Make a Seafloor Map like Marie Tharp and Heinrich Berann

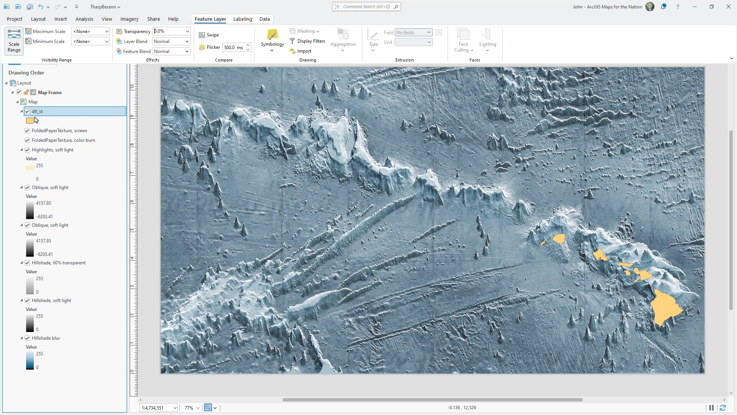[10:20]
Because that plan oblique tool artificially smeared higher elevations up in our view, it no longer lines up with correctly positioned layers, like this layer of Hawaii.
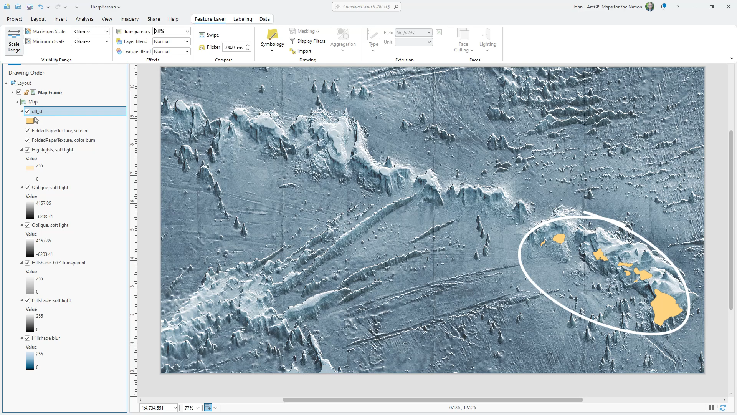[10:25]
So I'll have to artificially bump Hawaii up to match the coastline of our oblique elevation layers.